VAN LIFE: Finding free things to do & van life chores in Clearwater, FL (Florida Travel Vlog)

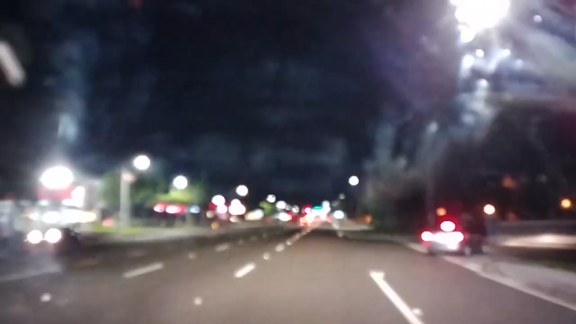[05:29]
We're determining, we think this is from cooking in the van. I don't know what else could cause this. Cooking in the van has got to have caused some kind of film on the inside of the window, cause we just washed the outside.
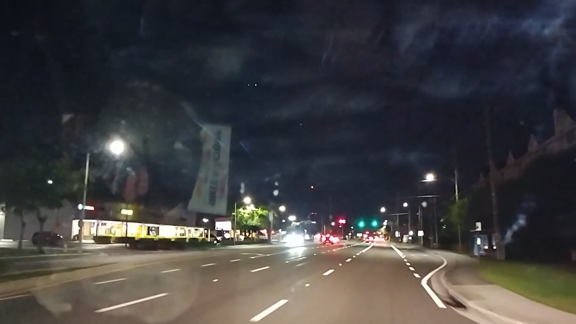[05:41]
Yeek. We've got to add Windex to our shopping list. Hello.